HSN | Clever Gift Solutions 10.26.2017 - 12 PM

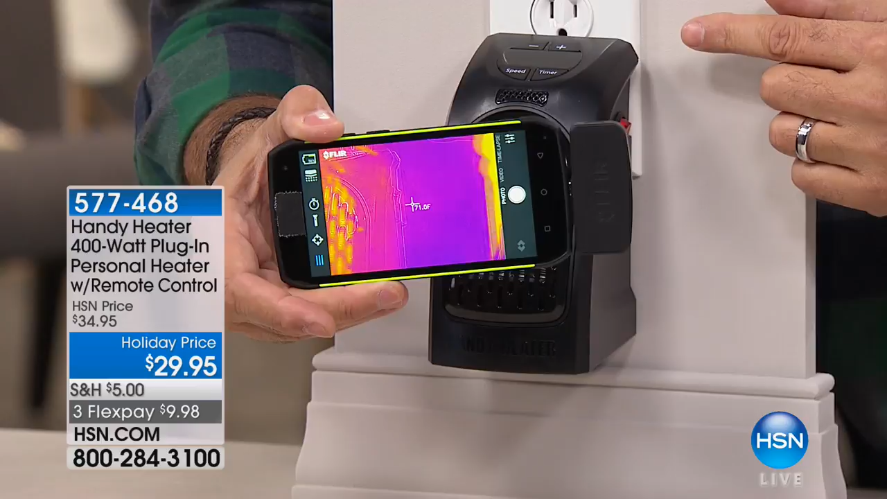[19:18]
It's not very, very hot right now. Let me move it over there. There we go, okay. So right now, you can see it's not very hot.
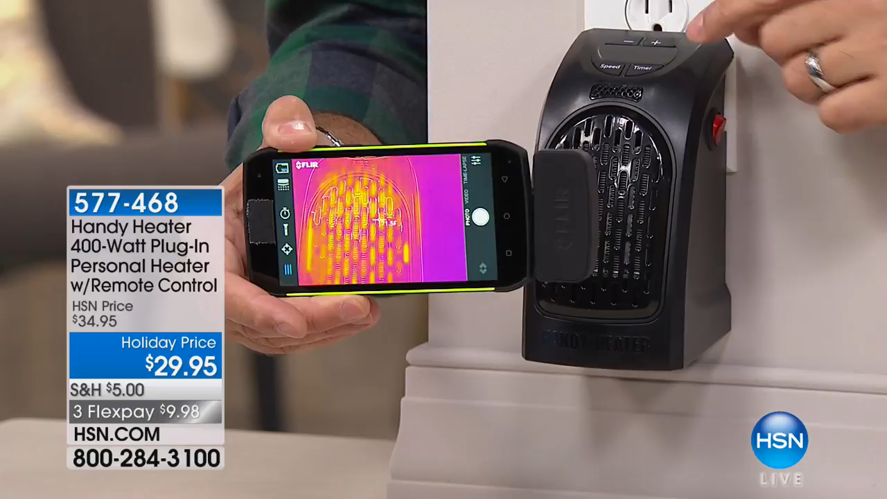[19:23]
But if I turn him on just by flipping the switch right there, watch how quickly that temperature is going to rise on there. See what's happening? See how it's changing colors? Yep. Can you guys read the temperature on that? Because I'm upside down and backwards. I can't see it. I don't think it is. So 175 degrees. It was at room temperature, which in this room is somewhere around, I'm going to guess, 60. It's very cold in here. And it's already up over 170 degrees, as you can see right there. That's wonderful.
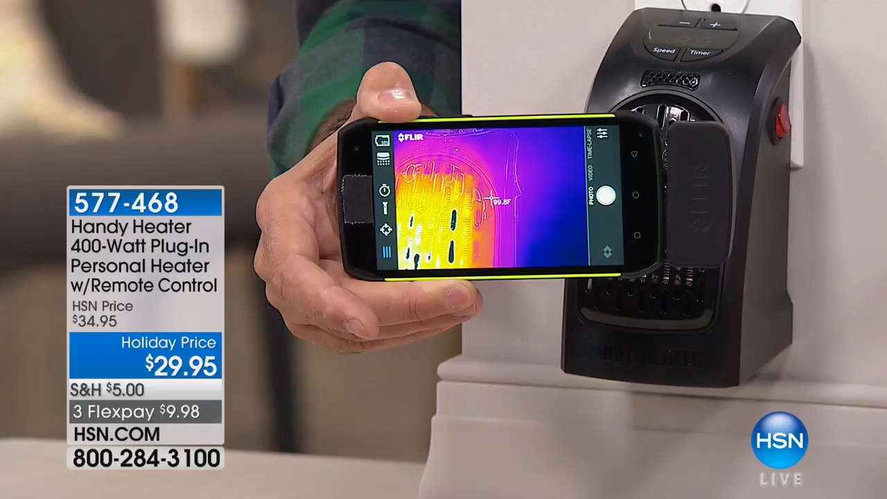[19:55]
Look how fast that went up. I mean, it's amazing. But that's part of that PTC. So if you've just come in from shoveling the snow, you don't want to sit there and wait 20 minutes for your heater to get hot.